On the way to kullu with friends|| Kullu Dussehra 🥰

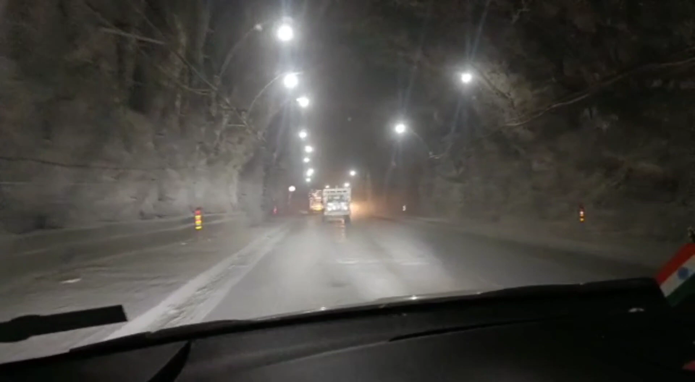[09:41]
1700 मीटर लंबाई है इस टनल की। तो ये बहुत पहले इसका निर्माण हो चुका था।